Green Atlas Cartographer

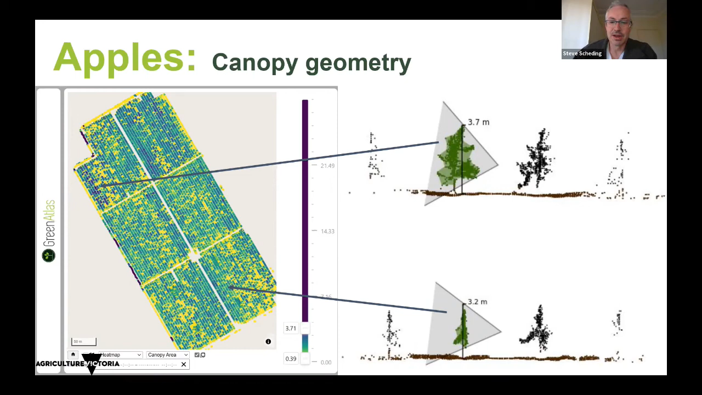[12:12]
which are low canopy volume and a few areas of dark blue, which are very high canopy volume. We also provide measures of the canopy height and a metric of canopy density, as you've seen on the previous slide. Here's an example where we've actually used that for pruning.